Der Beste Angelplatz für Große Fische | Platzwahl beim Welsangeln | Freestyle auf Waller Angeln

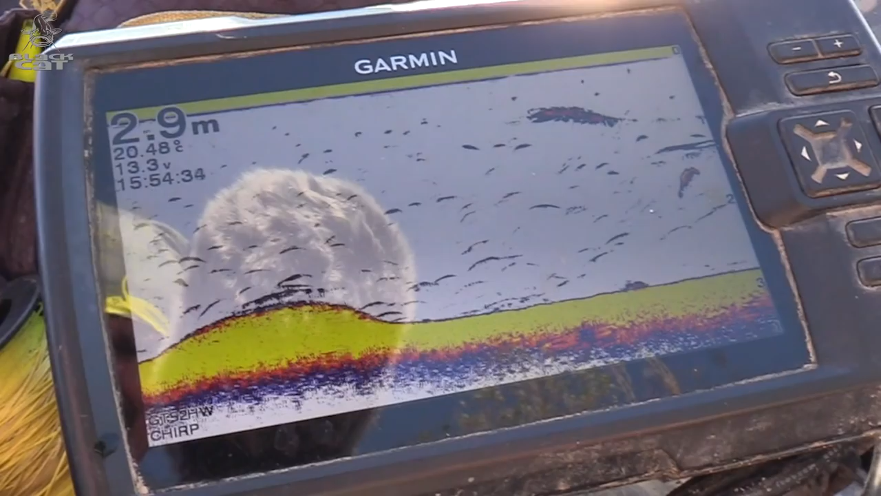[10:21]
On screen: water 20.48°C
Da haben wir eine Wassertiefe jetzt aktuell von 3 Metern. Und da wollen wir die erste Topwater reinsetzen.